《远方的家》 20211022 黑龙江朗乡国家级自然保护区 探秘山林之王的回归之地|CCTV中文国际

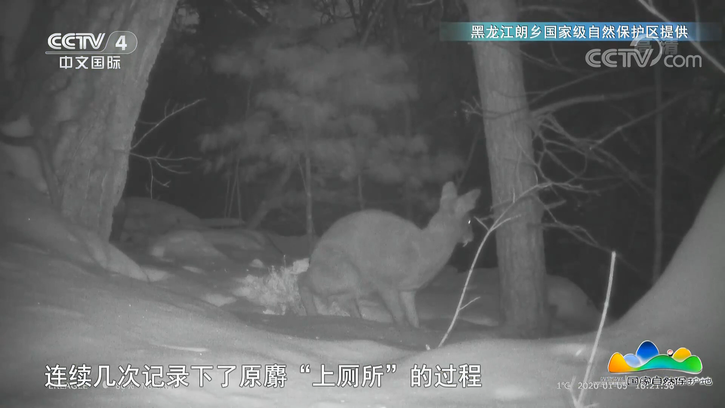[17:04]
这是正在上厕所太有意思了它很爱干净啊上厕所之后还用爪子还给
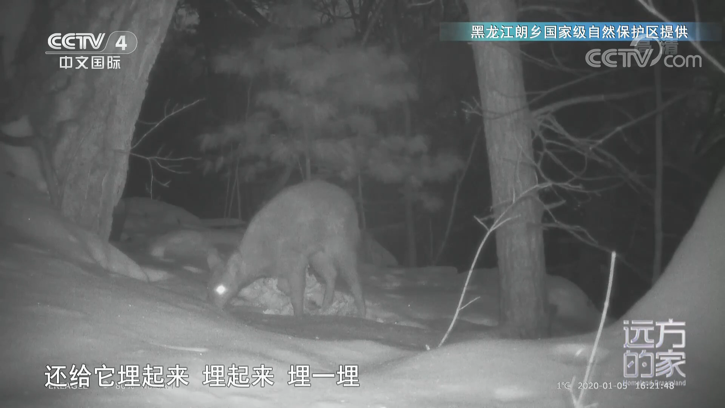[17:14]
它埋起来而且它马上就发现了红外相机因为红外相机有一点微弱的红光它们感觉它们看它们发现特别好
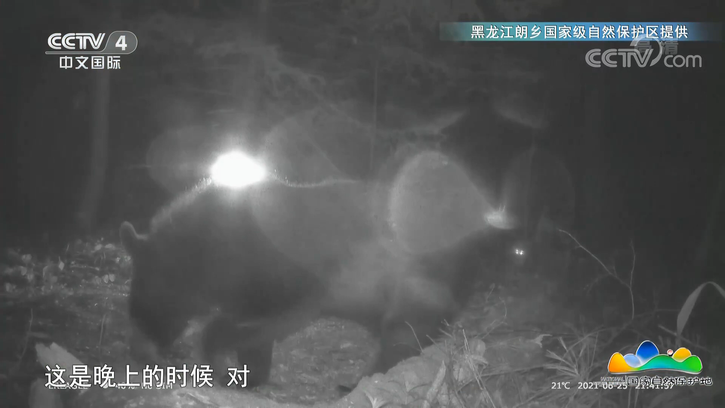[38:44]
晚上这个红外相机拍摄的就是黑白的图片躺下了好舒服这样 地上还在蹭了蹭的脚都超天了感觉它一定是很喜欢这个地方很舒服的样子无有无虑的
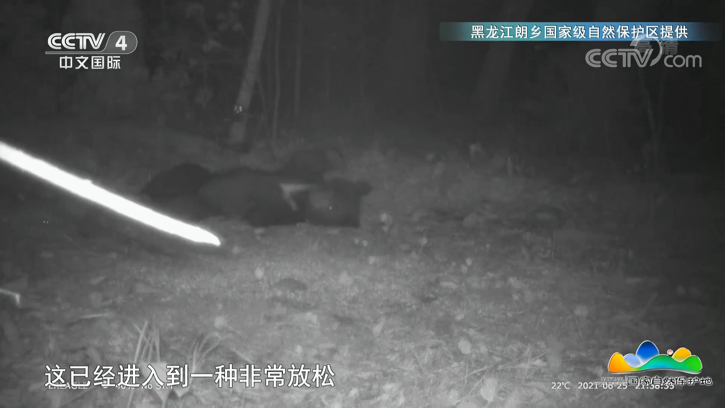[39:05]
这已经进入到一种非常放松非常舒服的状态了说明它已经不管是对这个地方的安全性还是说对自己的舒适度都感觉非常满意